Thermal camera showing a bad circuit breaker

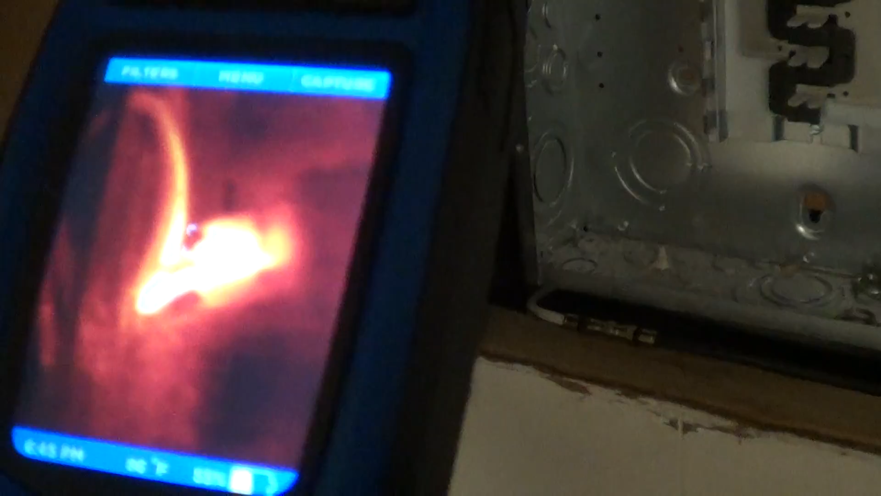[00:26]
on the thermal image of the breaker so you can
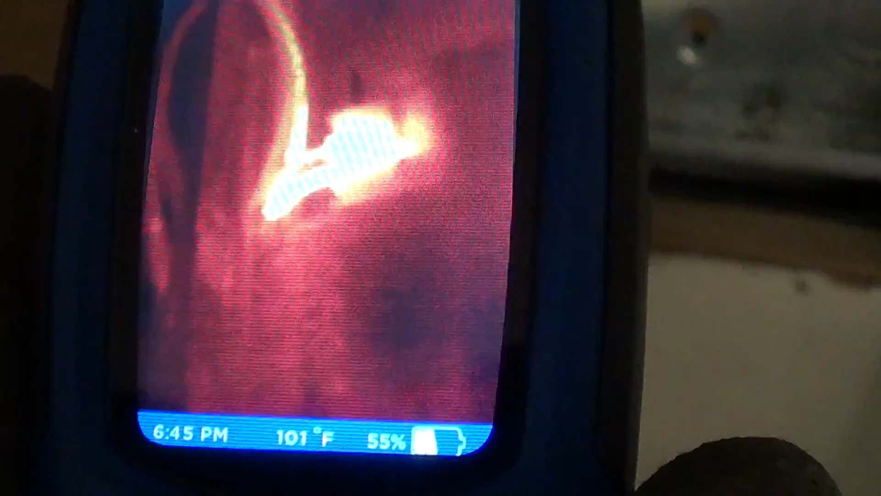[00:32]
see the breakers running 104 degrees quite hot
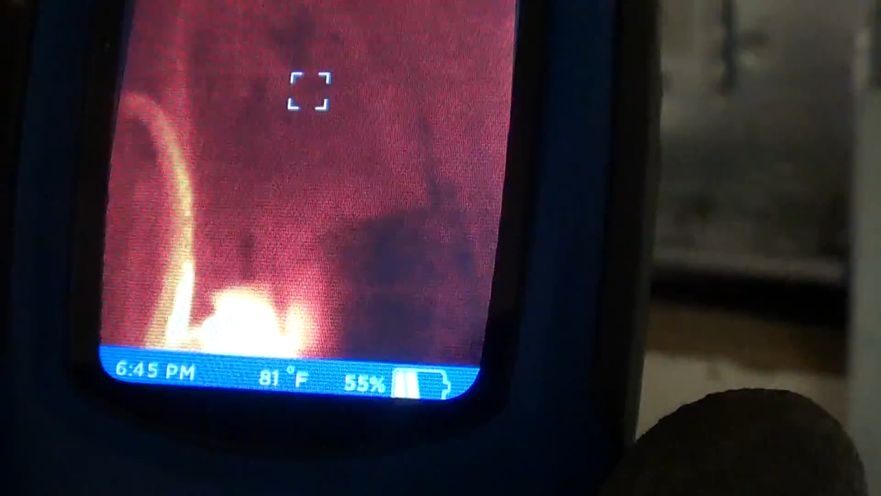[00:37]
all the other breakers quite
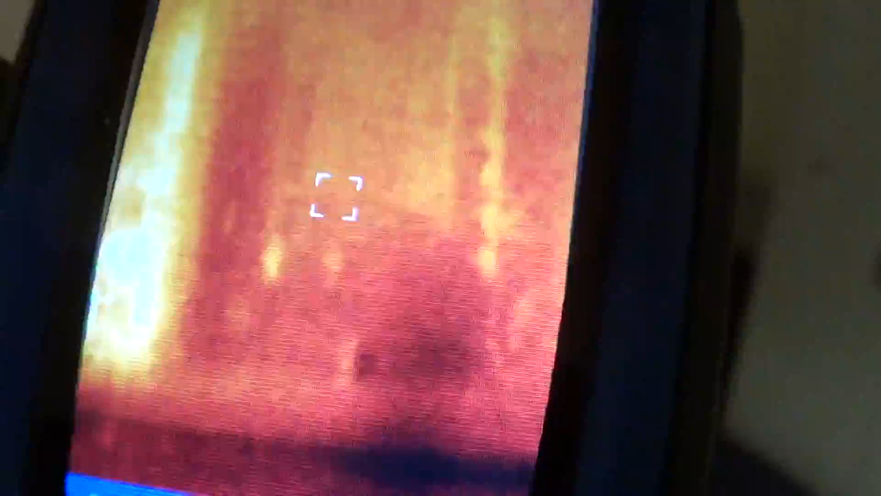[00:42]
cold it kind of sticks out like a sword
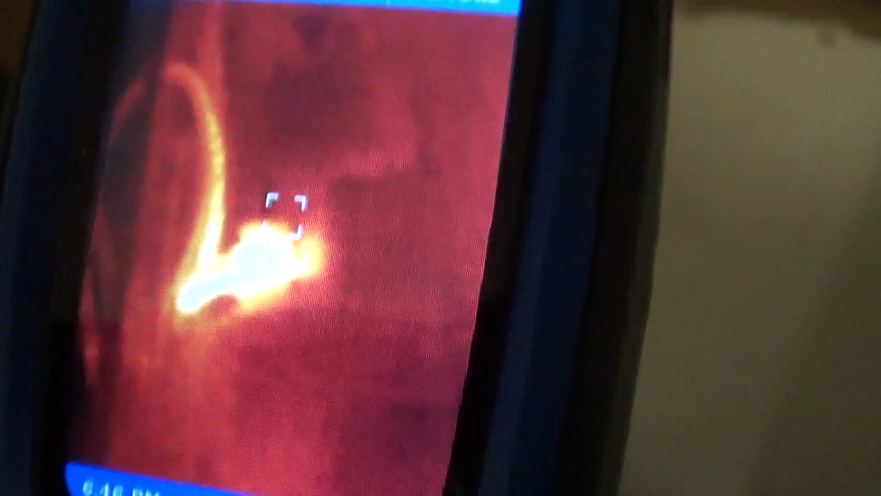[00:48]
thumb when you got a bad circuit breaker so I'll swap the breaker